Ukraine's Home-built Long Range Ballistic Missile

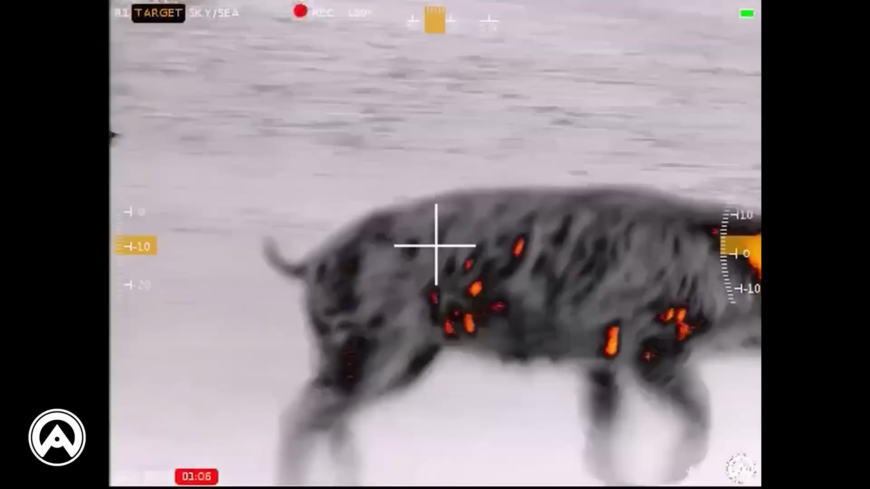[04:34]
clarity thanks to the armisite's iron wolf technology it really cleared everything up what that means is it has a fast 60 hertz
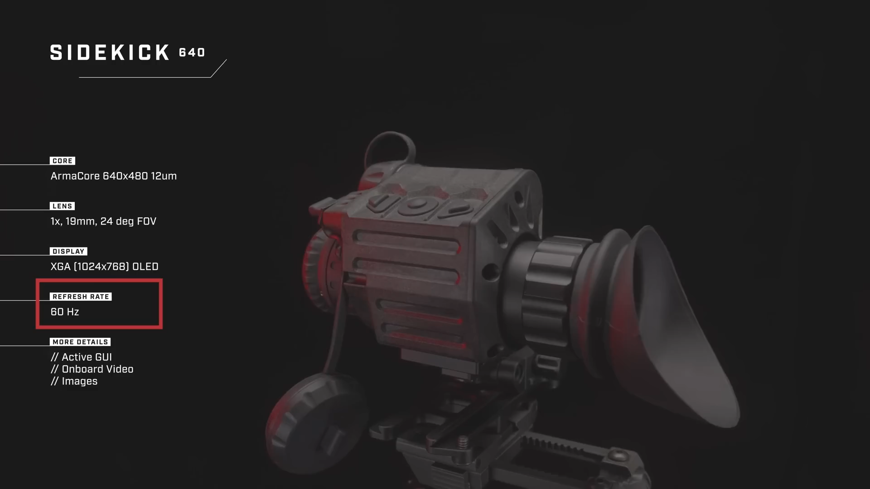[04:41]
frame rate whether i was testing it in motion or at rest the
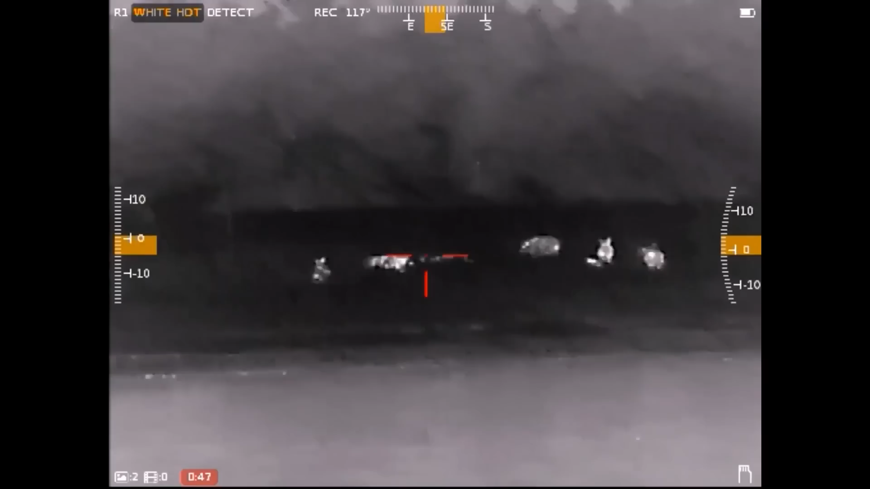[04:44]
images rendered were freaking crystal clear i found it useful for surveillance around my place but
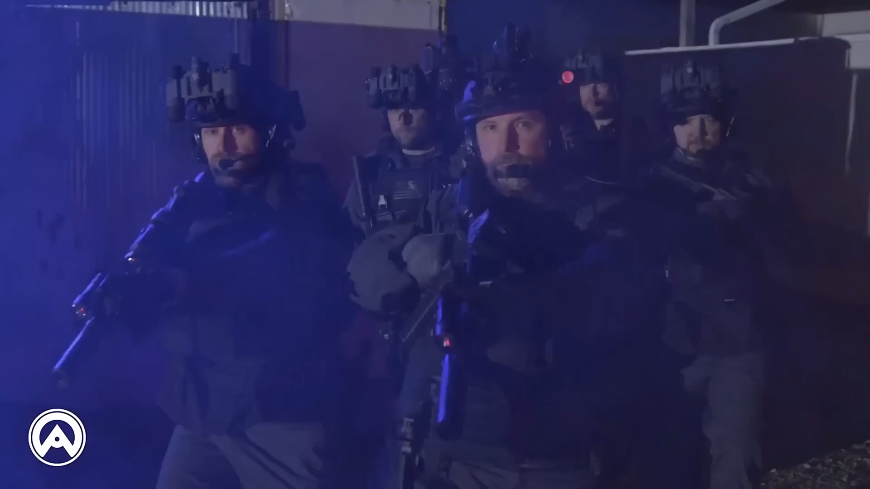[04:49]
i could also see it being awesome for search and rescue or room clearing operations
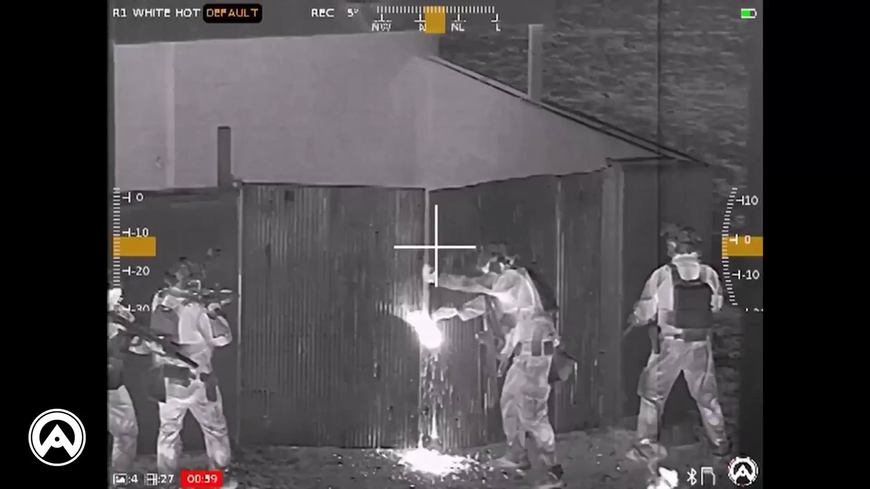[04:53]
i was even able to see through smoky visually obstructed environments with it head over to armisite.com or click the link below to check out